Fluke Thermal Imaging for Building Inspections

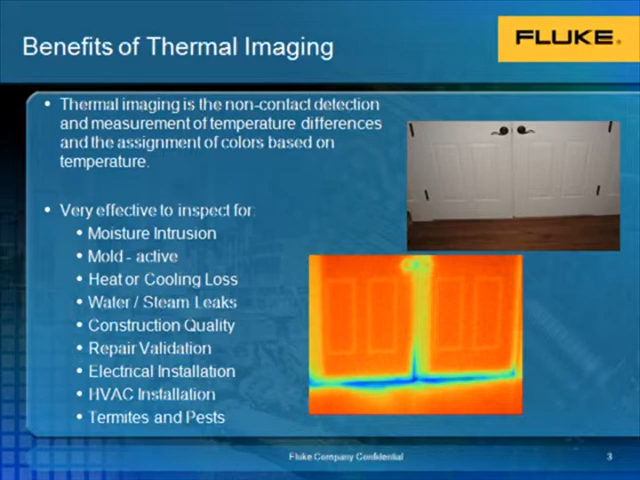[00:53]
Thermal imaging allows you to find problems before they become visible, which often times means it's too late. It's also non-intrusive or non-destructive. It allows you to scan large areas quickly and then to quickly identify specific locations. It provides visual verification and documentation of moisture problems, for instance, both before a fix and after a fix to validate the repair. It also reduces liability,
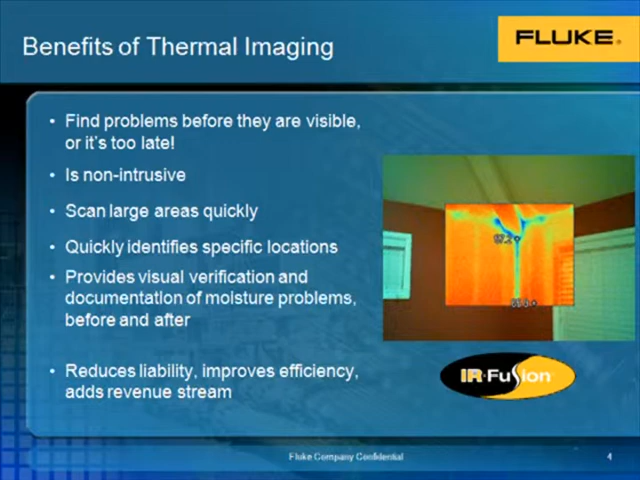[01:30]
improves efficiency, and can add a revenue stream to an inspection business. The image on the right shows how the Fluke IR Fusion viewing technology can help pinpoint troubled areas. This also provides a visual reference so you know exactly where the problem is. As energy costs continue to rise, the efficiency of your home becomes more and more important.
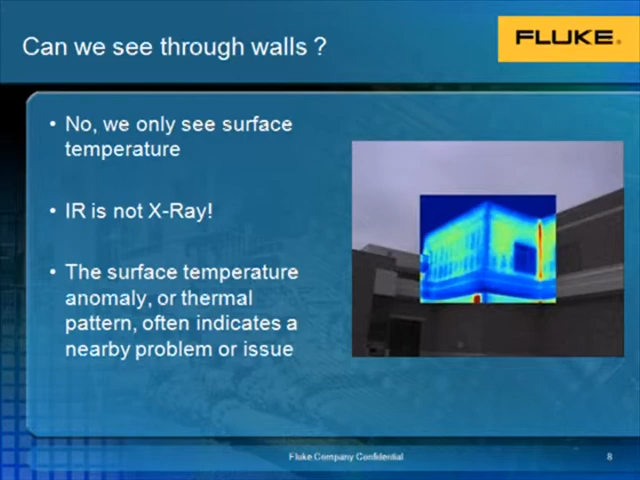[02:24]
By singling out surface temperature anomalies, or by examining the thermal pattern, we can often pinpoint where a nearby problem or issue may be. Regardless of your application, it is important to be aware of the various modes of heat transfer.
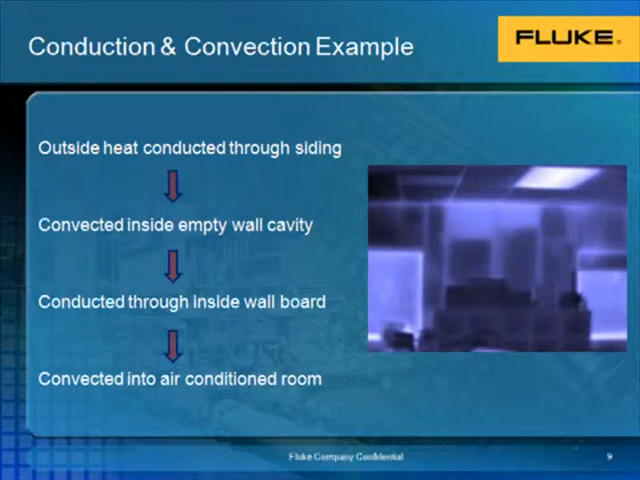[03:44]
Next, it is convected through the empty inside wall cavity where insulation should be. From there, it is once again conducted through the inside wall board and then convected into an air-conditioned room. So be mindful that oftentimes more than one mode of heat transfer can come into play. You may be wondering how we're able to see moisture behind walls even though we're not able to see through the wall. We are able to do this because of what is known as evaporative cooling. When a liquid evaporates, typically into the surrounding air, it also cools an object it is in contact with. Thermal capacitance comes into play as well.
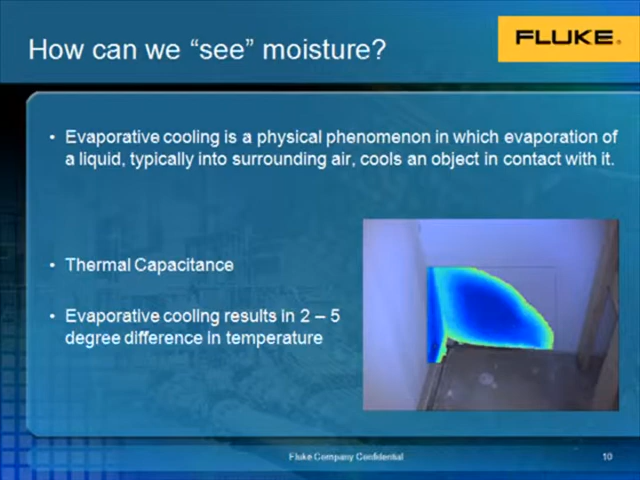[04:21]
This deals with a material or liquid's ability to retain its energy. Because moisture or water has a high thermal capacitance, it retains that energy much longer than other materials. This slide illustrates the point that moisture on the interior of a building is not always cold, as you may think.
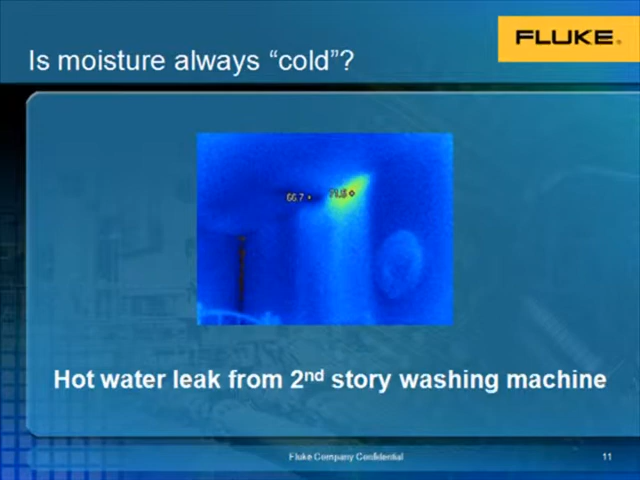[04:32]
Here we see a water leak from a second-story washing machine. This leads to a thermal signature that is actually warmer than the surrounding wall. The level and span are adjustments that can be made right on board a thermal imager. The span refers to the highest and lowest temperature found within the measurement area or field of view. On the left we see an imager set in auto mode. Because it is automatically adjusting to the highest and lowest temperature within the field of view,
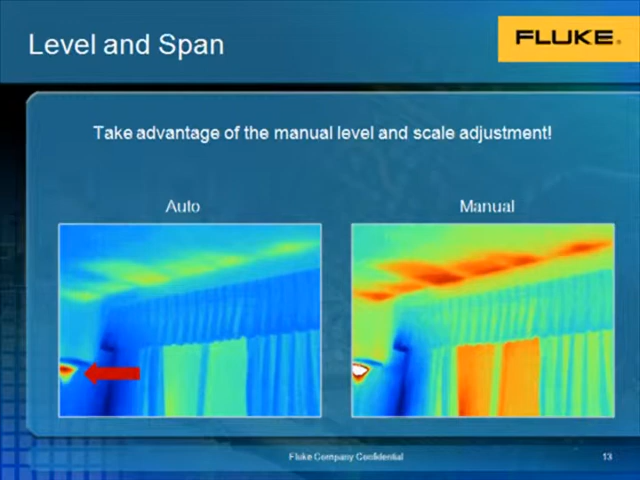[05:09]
it is taking into account the light that you see indicated by the red arrow. By setting the span manually, we can saturate out the extreme heat coming from the light and make a much more vivid picture.
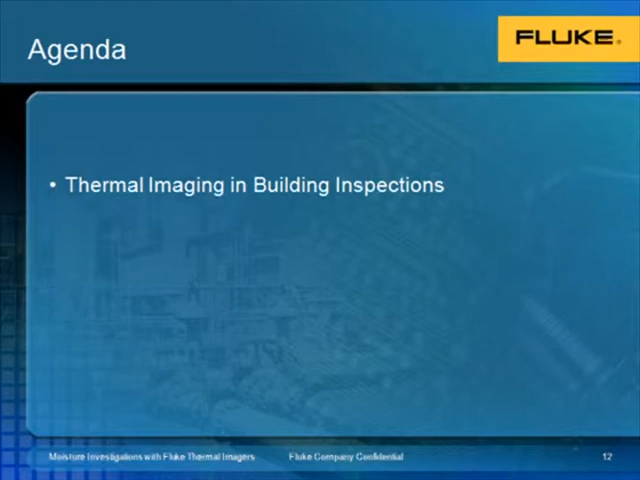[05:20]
Now that we understand how the technology works, let's take a look at some of the common issues you'll likely come across when performing a building inspection. Here we see an example of where thermal imaging can be used in new construction. In the ceiling we see several areas where moisture is hiding. If the moisture is not allowed to dry before coverings are applied, there can be major issues down the road, including mold.
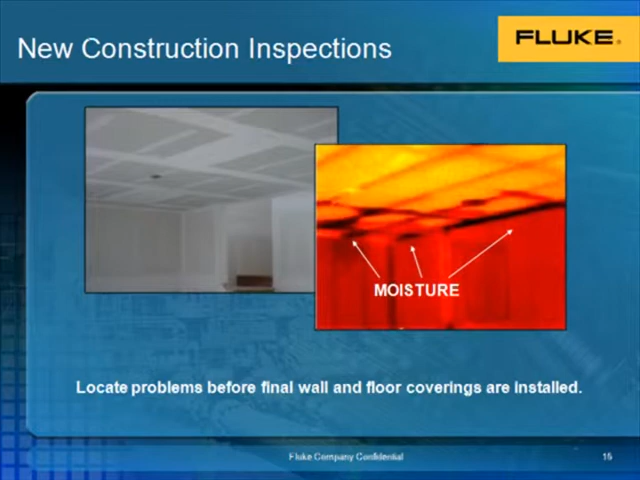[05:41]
Here is another example of moisture in ceilings. In this case, the source of the leak is actually up above where the red arrow is pointing. Because this is a vaulted ceiling, the leak is far up above and the moisture in water is actually running down the slope and pooling once it meets the wall. Here again, the Fluke IR Fusion is very helpful because it helps pinpoint where along this wall the moisture is pooling.
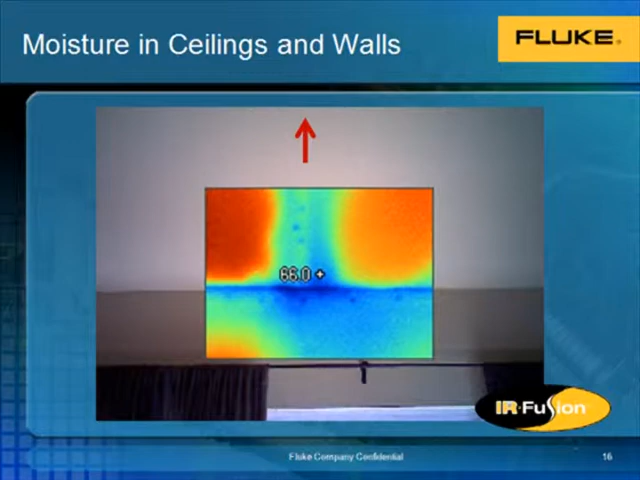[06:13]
Without that visual reference image, you'd be very hard to tell where that's actually happening. Here's another example of water damage within a home. The image in the upper right is of a basement that has recently flooded. Now even though there may have only been an inch or two of actual standing water, the sheetrock and insulation has soaked up that moisture about a foot or two up the wall.
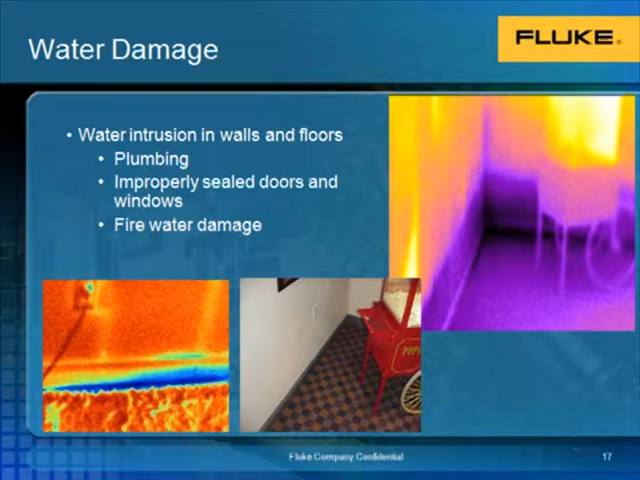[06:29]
By using the thermal imager, we can easily see how far up the wall we have an issue. This slide shows several examples of both interior and exterior moisture. I'd like to draw your attention to the images in the bottom right corner. Here we see a digital picture of a moisture meter being used to validate the findings with a thermal imager. Utilizing the moisture meter is common practice.
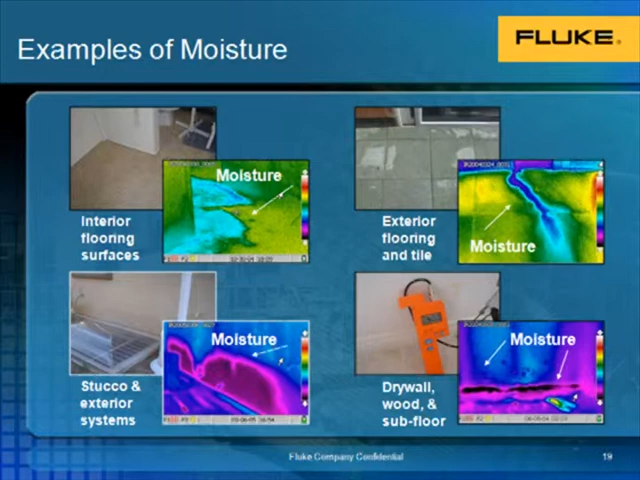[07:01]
By combining that with the Fluke IR Fusion, you have all the visual verification you need in case of a problem. Inspection of flat and low pitched roofs can offer huge payback if inspected regularly. The nice thing about a thermal imager is that it can inspect a large roof very quickly. And once water has entered a roof assembly, it can remain within that roof for the entire life.
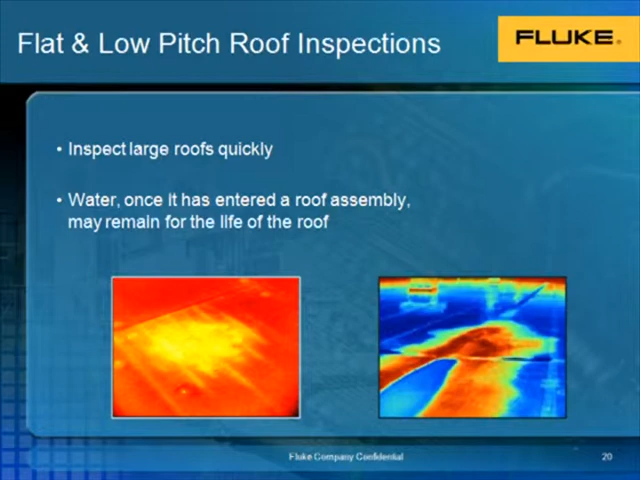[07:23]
By finding and repairing leaks early on, huge costs can be avoided. For more information on flattened low pitched roof inspection, please visit the session dedicated to that application. Now since moisture has been the focus of the past few slides, I'd like to caution everyone that areas showing up cold on a thermal imager are not always the result of moisture intrusion. As you see in this picture, we're actually looking at an insulation gap. It also shows up cold, but that is because the outside temperature is so much colder than the inside temperature.
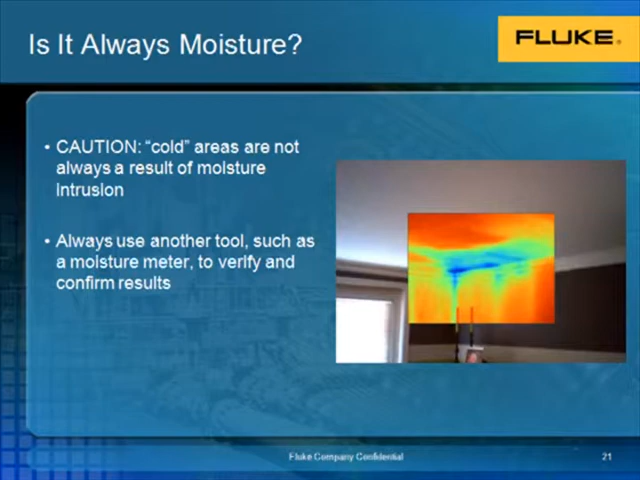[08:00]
It's always a good idea to utilize another tool such as a moisture meter to verify and confirm your findings. Now let's take a look at the SmartView software.